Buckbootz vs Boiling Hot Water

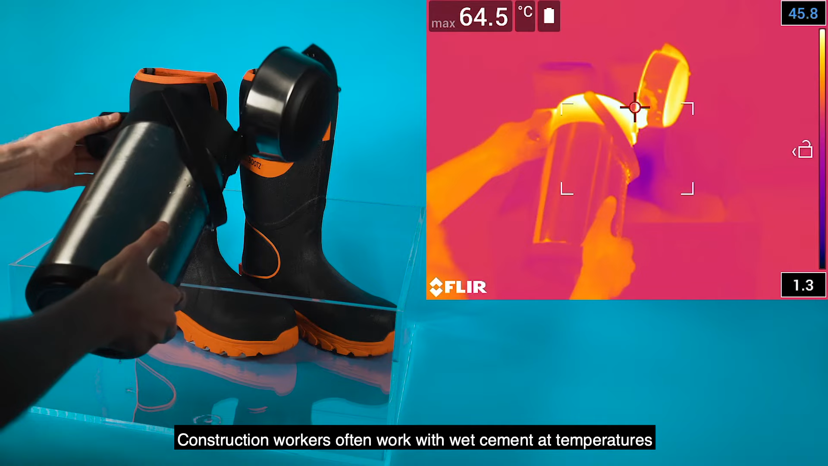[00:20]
On screen: max 64.5°C
Construction workers often work with wet cement at temperatures of around 50 degrees Celsius.
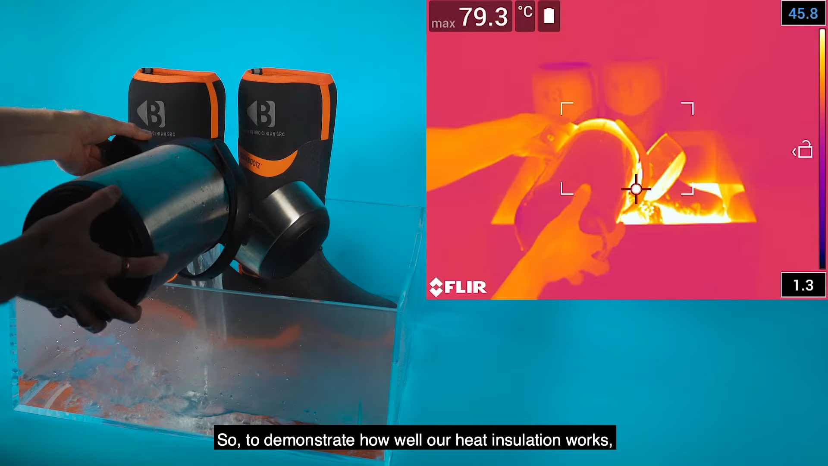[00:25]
On screen: max 79.3°C
So to demonstrate how well our heat insulation works,
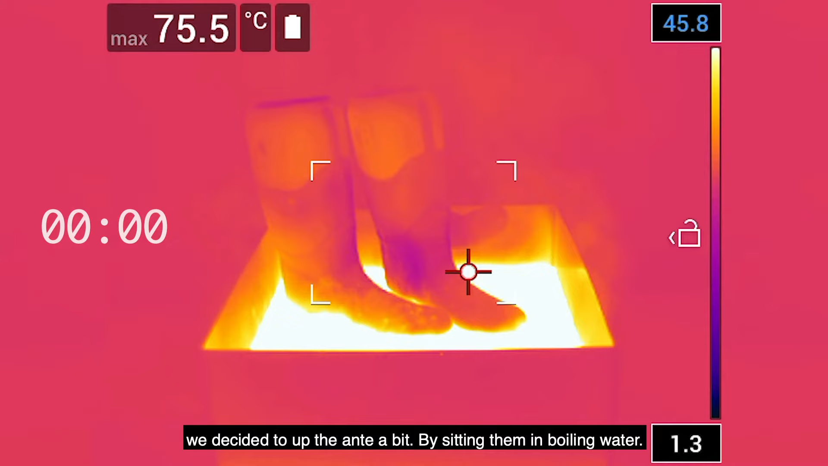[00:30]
On screen: max 75.5°C
we decided to up the ante a bit by sitting them in boiling water for half an hour.
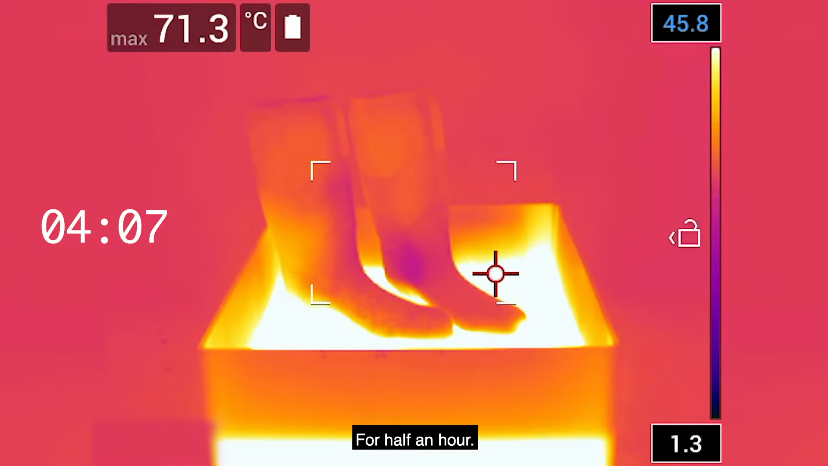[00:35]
On screen: max 71.3°C
As you can see, the exterior of the BBZ8000 copes perfectly with the heat,
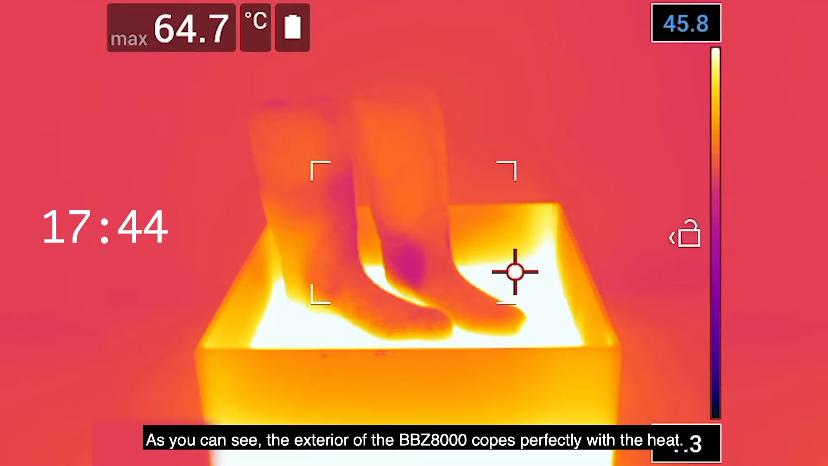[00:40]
On screen: max 64.7°C
but what about the interior of the boot, where your foot is?